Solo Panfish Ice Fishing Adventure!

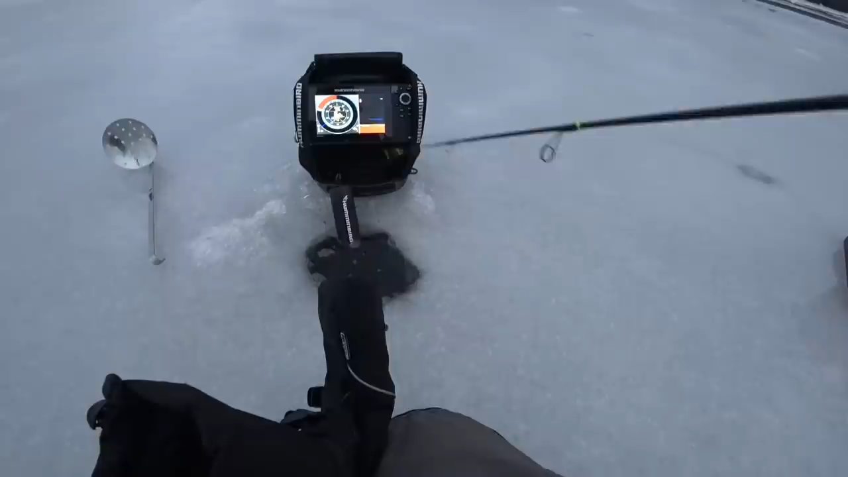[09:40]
saw a couple of others hanging out by the bottom whoa whoa whoa that one came racing up that is a perch